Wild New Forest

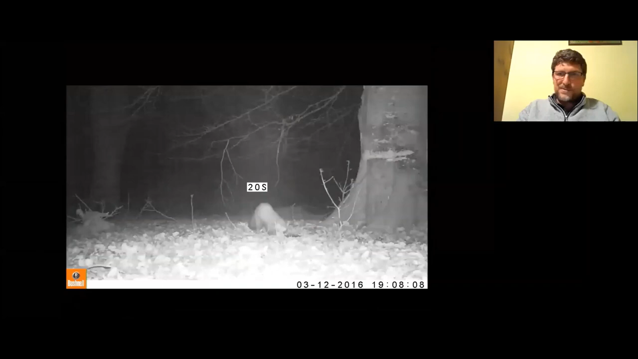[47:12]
cameras and back in 2016 i was amazed uh all this little clip of footage off of my trail camera uh in the middle of the forest this is obviously it's an american date it's actually the 12th of march not the 3rd of december uh but this is a pine martin uh so there's one little other quick clip we can show and this is the first recorded incidents of of uh well the first um footage of pine martin ever captured in the new forest and it